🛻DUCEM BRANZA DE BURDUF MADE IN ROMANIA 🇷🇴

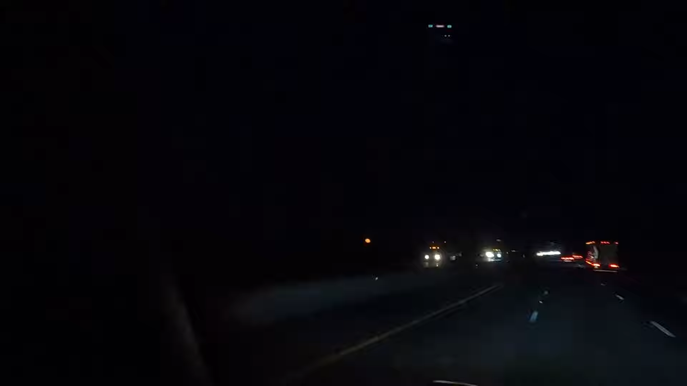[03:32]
E luna asa mare, mare, parca zici ca e soare, frate. Mama ce e mare luna si cortocalie, frate.